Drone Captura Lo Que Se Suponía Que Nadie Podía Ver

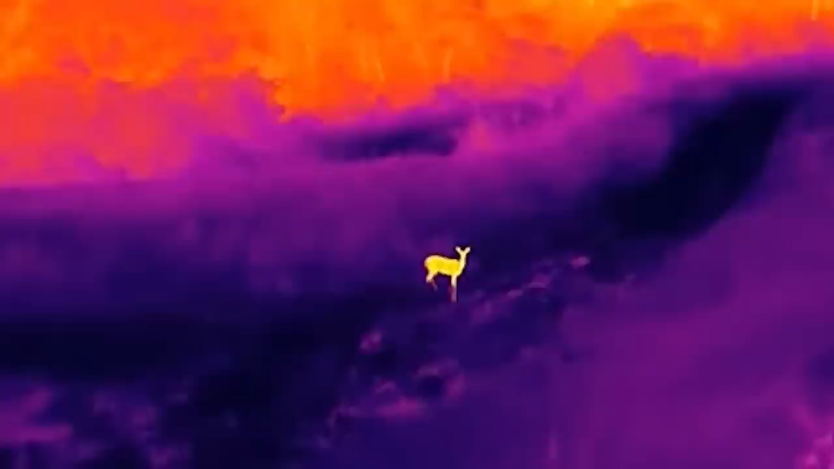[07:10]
por lo que les resulta imposible manejar una cegadora para reconocer a las pequeñas crías de ciervo, escondidas entre la hierba. Para ello, Hans ideó este ingenioso método para proteger a los pequeños ciervos tras avistarlos con drones.